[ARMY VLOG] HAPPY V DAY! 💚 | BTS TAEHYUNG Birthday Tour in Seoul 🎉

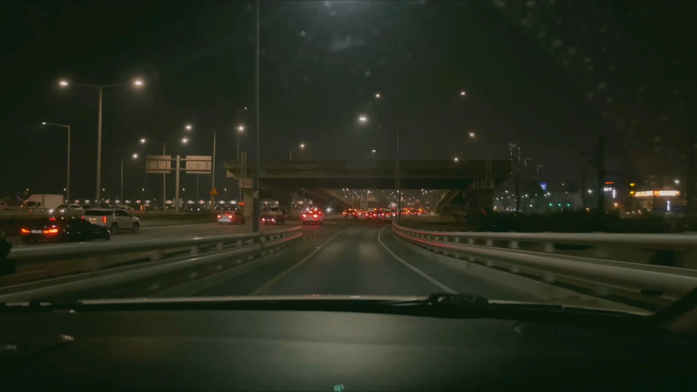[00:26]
В этот раз я снимала видео вечером, поэтому покажу вам немного вечерний Сеул.